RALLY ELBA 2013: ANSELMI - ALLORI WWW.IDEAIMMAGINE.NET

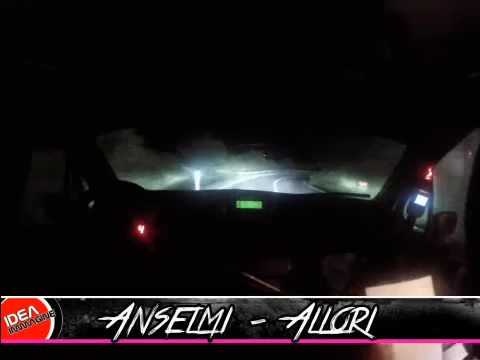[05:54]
Arriva a destra 2 meno In sinistra 2 lascia 2 lascia 30 E destra 3 lunga chiude 3 lunga chiude Chiude Per sinistra 2 meno Lascia 2 meno Lascia Apre 300 E stai al piolo
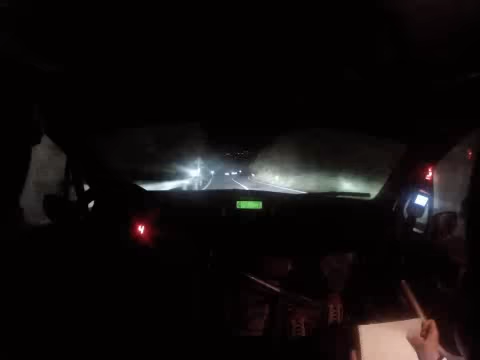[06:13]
Stai al piolo E chiudi Destra 4 meno E chiudi Destra 4 meno E sinistra 4 corta 4 corta 4 corta E
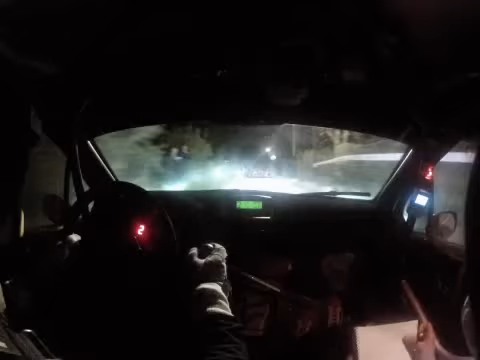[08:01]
inversione Destra pulito Destra pulito Perfetto E destra piena Temere In sinistra piena E 200 E occhio Tic tac 50 Prena prena Scincan di merda Occhio a quella cazzo Di scincan di merda Entra a sinistra Buono così Pulito Non la fa scivolare Vai Su inversione Sinistra Dopo le balle Ste cazzo di balle 200 In occhio Pena sinistra 3 lunga